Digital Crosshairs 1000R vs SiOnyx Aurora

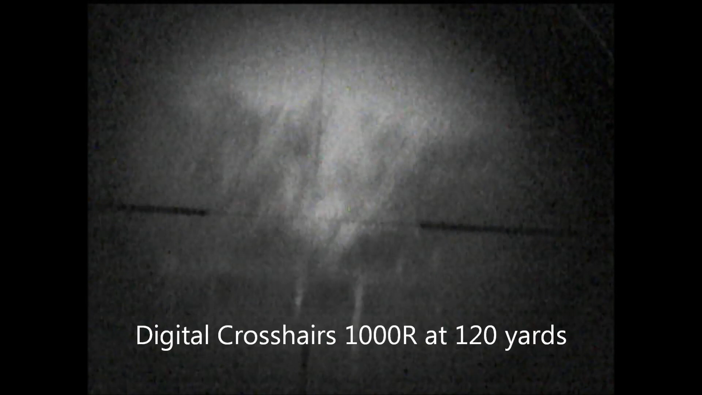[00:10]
So I am 120 yards from that target,
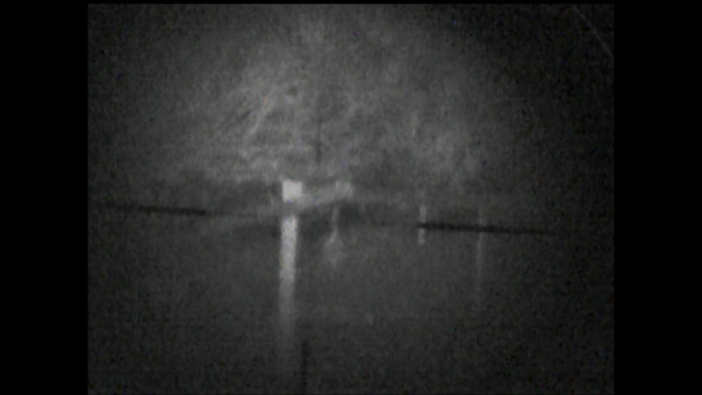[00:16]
it's kind of hard to see, there we go,
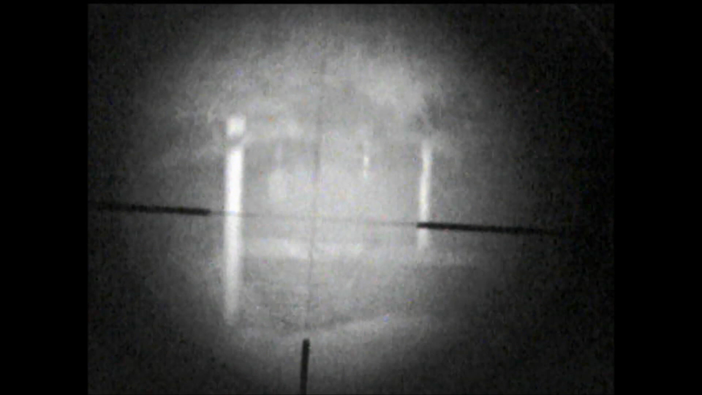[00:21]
so that's with the IR luminer on, unless the camera is tilted a little bit, there we go, here's
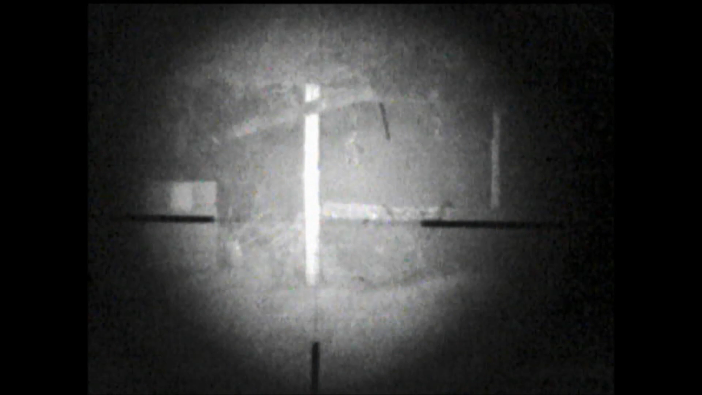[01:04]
the target at 200 yards, now that's a laser that's turned on right now, we'll turn the laser off, it's
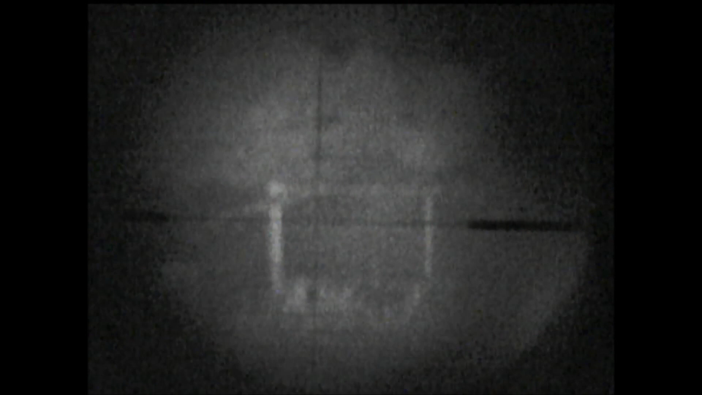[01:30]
so that's really the limit of this night vision system, the digital crosshairs 1000R, I'm at 200 yards with full illumination.